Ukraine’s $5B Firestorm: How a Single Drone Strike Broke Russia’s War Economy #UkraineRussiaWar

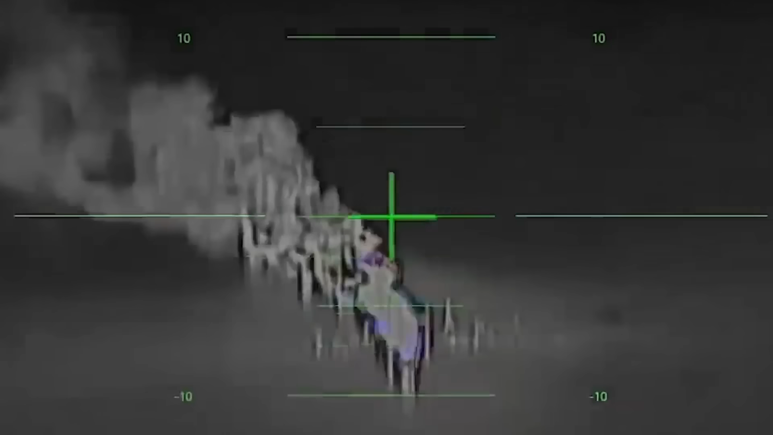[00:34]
It looked like a single attack, a single moment, but it was actually the final move in a six-hour operation.
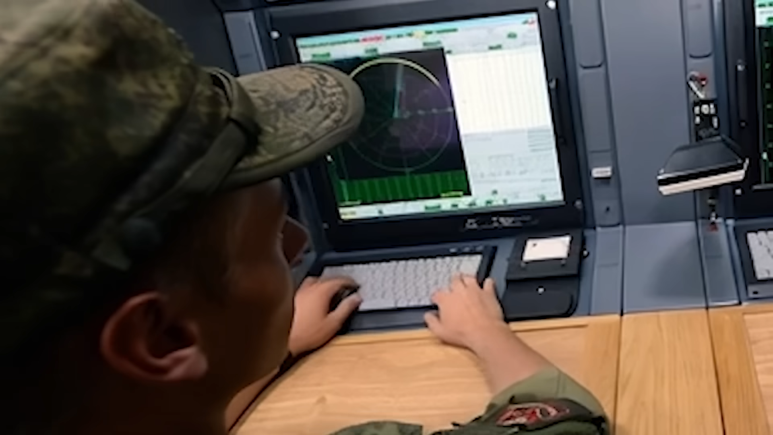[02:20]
On the Russian screen, the operator saw two choices, three tiny blips or one enormous one.
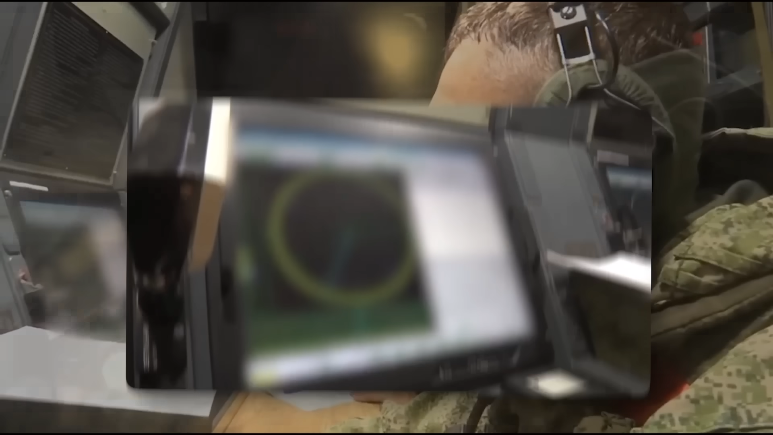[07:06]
But a four-second radar rotation time is an eternity in drone warfare.